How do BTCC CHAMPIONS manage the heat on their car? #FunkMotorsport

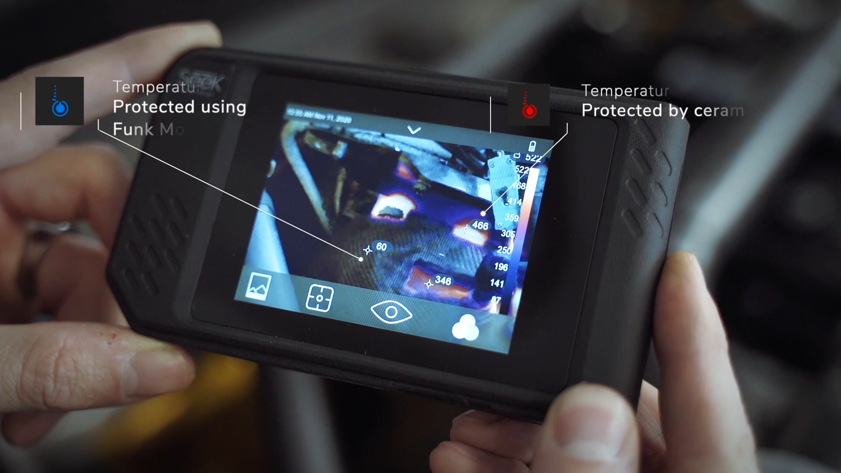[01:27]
You can see in the surrounding areas you've got ceramic coated exhaust manifold that's sitting at 450 to 500 degrees centigrade. And yet I can comfortably place my hand on the downpipe blanket.